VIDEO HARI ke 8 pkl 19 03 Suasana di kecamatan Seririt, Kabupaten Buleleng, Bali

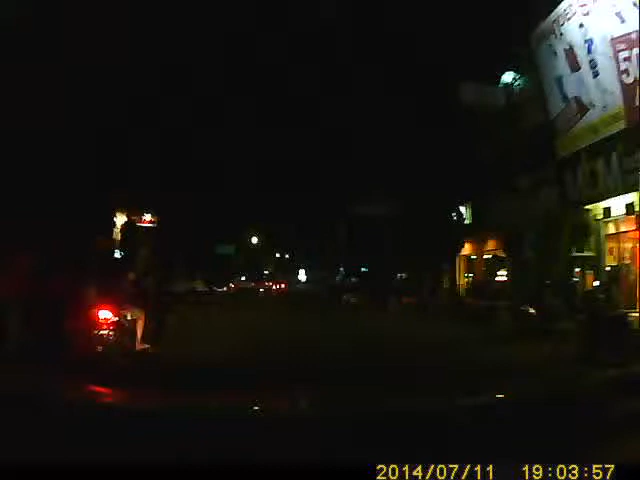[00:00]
Baik pendengar, saat ini kami memasuki kejabatan Seririt, Kabupaten Buleleng, Provinsi Bali. Tepatnya selepas kota Singaraja di sini, kita melintasi wilayah pasar Seririt yang memang terkenal aktif selama 24 jam. Bisa Anda lihat di sini, pada pukul 8.30 waktu Indonesia Tengah, bisa Anda lihat aktivitas warga di pasar tumpah ini cukup padat.
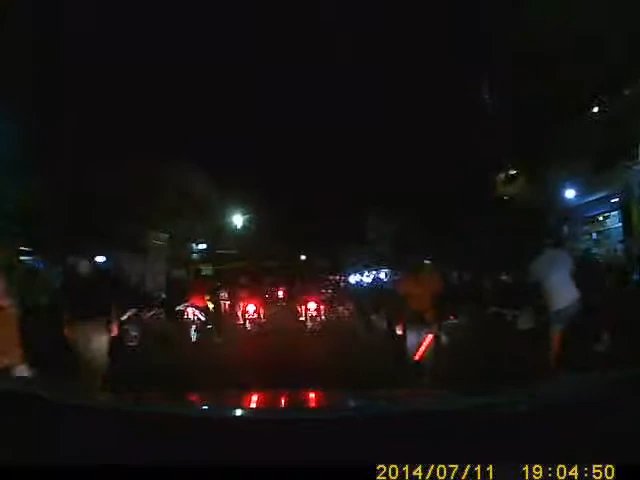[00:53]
Dan perlu diperhatikan pendengar, di sini memang menjadi jalur alternatif, jalur yang memang sering dilewati oleh para pemudik. Baik itu warga Bali dari Jawa menuju ke Bali atau sebaliknya dari Bali menuju ke Jawa. Via Pantai Utara Bali.